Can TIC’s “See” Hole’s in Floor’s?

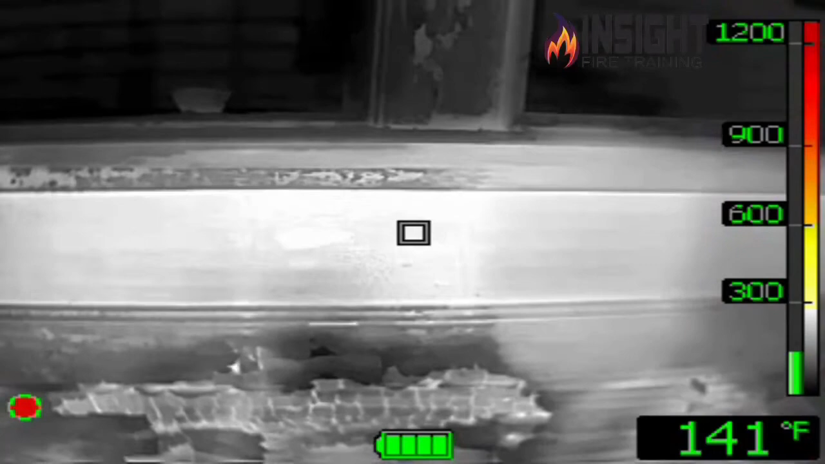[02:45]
On screen: spot 141°F
This is why we advocate stopping, scanning, sounding, flowing water, and checking.
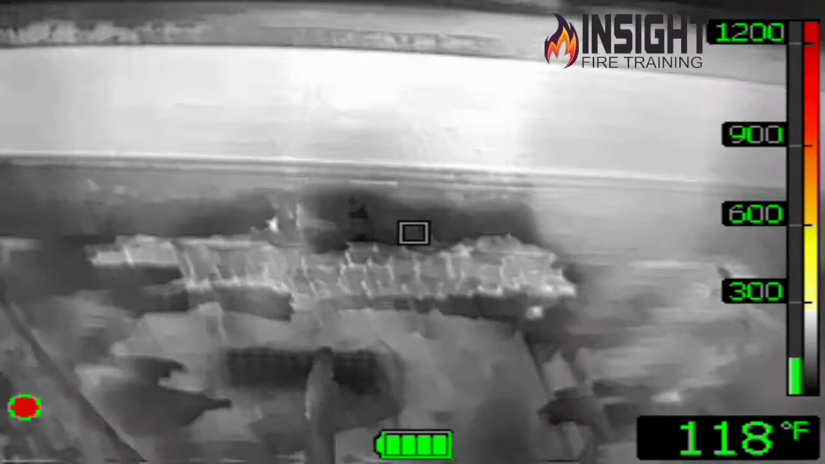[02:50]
On screen: spot 118°F
You may think that's a little bit much but if you're in an environment where you're not sure it's always better to check first before we go.
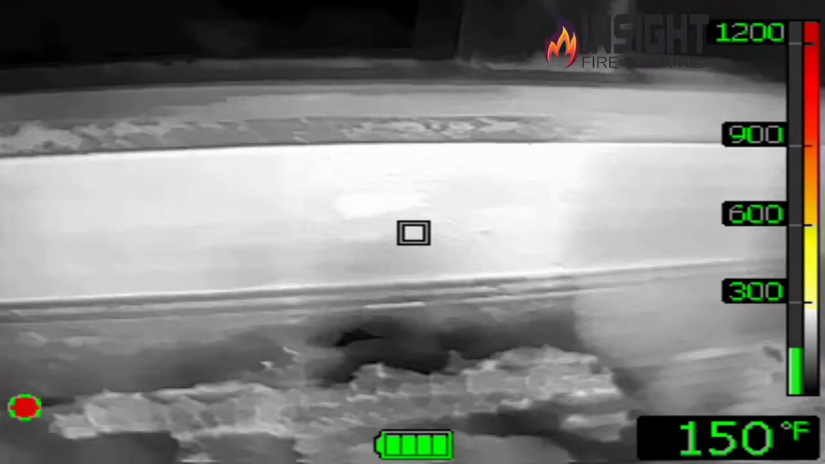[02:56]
On screen: spot 150°F
I was looking at another example such as a commercial building where a hole in the floor may not be in a regular pattern. You may have a grate as you see in this example. You may have a square from a pit or a circle depending on what it is.
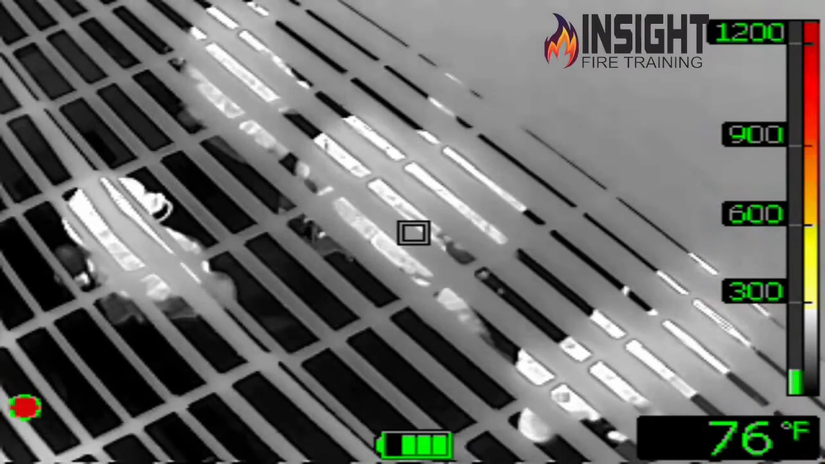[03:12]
On screen: spot 76°F
Just remember we're looking for anomalies or things that could get us in trouble.
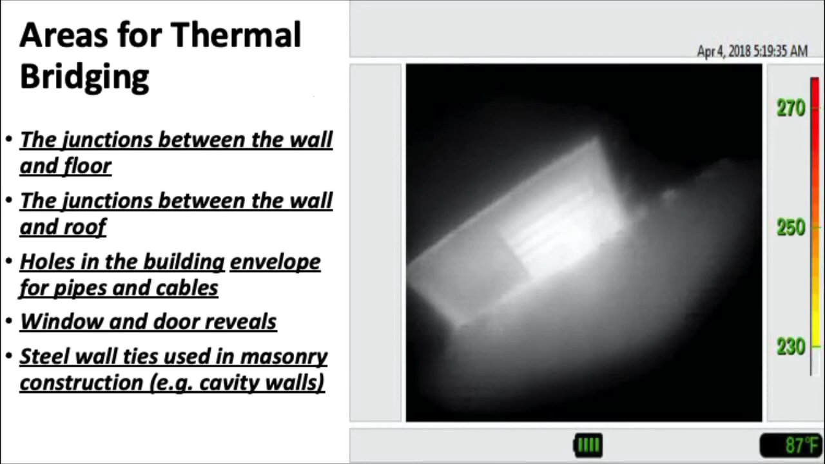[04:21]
On screen: spot 87°F
The insulation or caulk around doors and windows can fail showing heat behind it. That's an example of thermal bridging. Just keep that in mind when you're looking for these types of heat transfer.